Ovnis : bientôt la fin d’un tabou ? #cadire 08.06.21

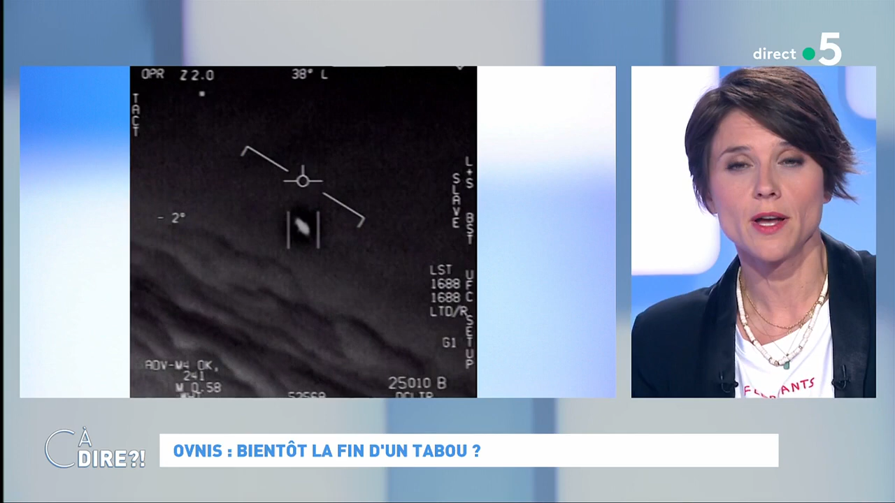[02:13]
On va voir quelques images, justement, qui ont fuité, ce qui a aussi agité les réseaux sociaux, mais aussi le milieu spécialisé dans, justement, la recherche sur ces phénomènes. Alors vous allez nous dire ce qu'on voit. On n'entend pas normalement, il y a des pilotes. C'est une vidéo qui a été faite par les pilotes de l'US Navy, donc tout ce qu'il y a de plus sérieux. Oui, ça se passe en 2004. En fait, une patrouille de F-18 est envoyée au large de San Diego à partir du porte-avions Nimitz et donc fait une reconnaissance sur une zone où il y avait des échos radars bizarres.